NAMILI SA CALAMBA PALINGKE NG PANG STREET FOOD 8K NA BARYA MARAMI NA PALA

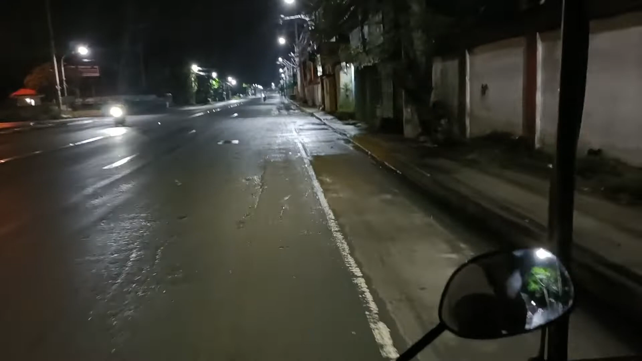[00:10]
Alas 12 ng gabi. Ganito ang palingkihan ngayon dito sa Kalamba. Gabi, night market.
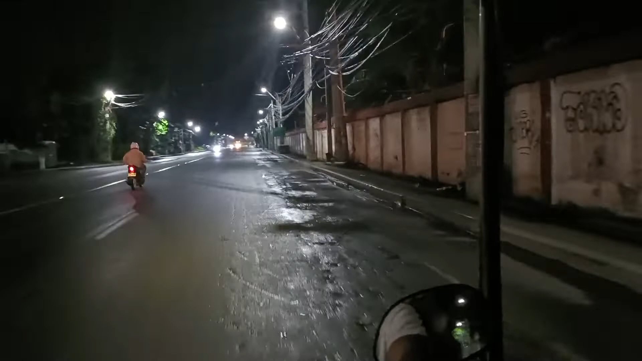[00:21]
Maluwag na maluwag ang kalsada, umuulan-ulan. Yan ang buhay, may tindahan. Isi oras ng gabi, namimili.
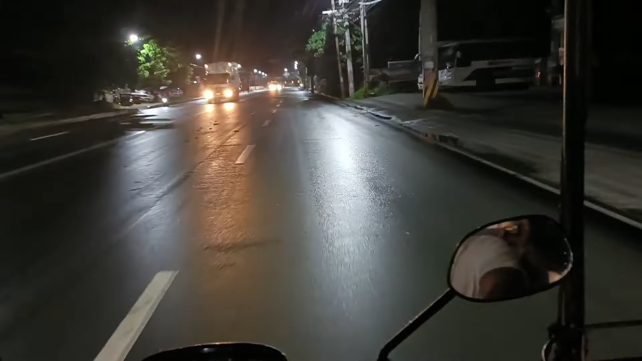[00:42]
Madalas ang daan. Dahan-dahan lang. Basta ang kalsada. Mamalingki tayo ng pang street food.
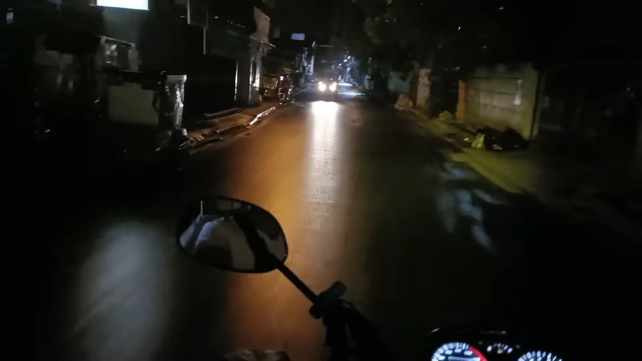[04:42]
luwag na, lumuwag ang kalsada. Bago ng espalto. Espalto! Malamig! Yun, dito, espaltado na rin. doon.
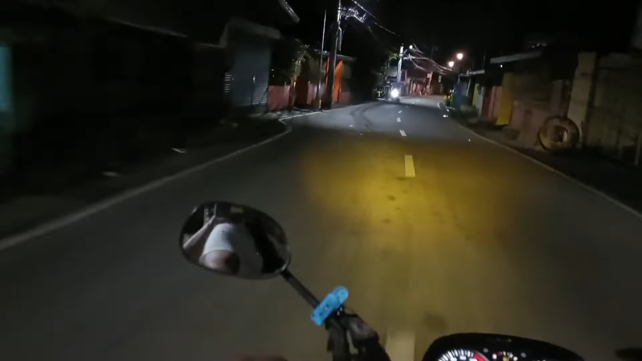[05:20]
Kasi ganda lang pala tayo, kaya mabagal. Hindi bagat magulat ang ulo ng kalsada, kaya mabagal tayo. Naulan dito. Ambon lang dito, walang ulan. Yan ang nagagawa ng ano, malaki ang income ng bayan, oh. Yung mga lubak-lubak na sisiminto agad.
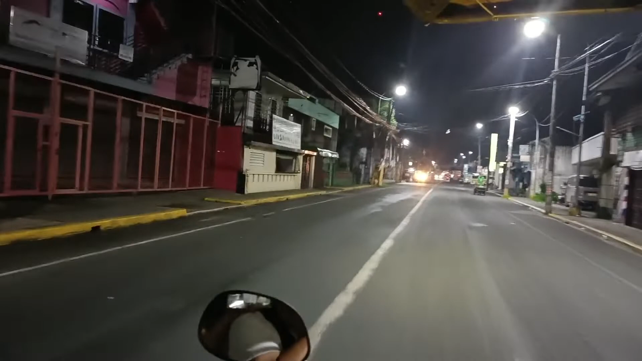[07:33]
Bus. Tayo, yan, dumating na ang galing ng Mindoro. Maraming karga ang kalaman si yan, oh, yun, oh, laki,
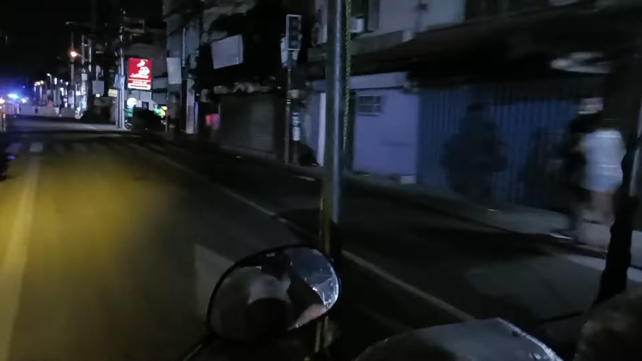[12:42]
Papuntang Mamatid pag gumanan ka. Yan, papuntang mabuhay dito.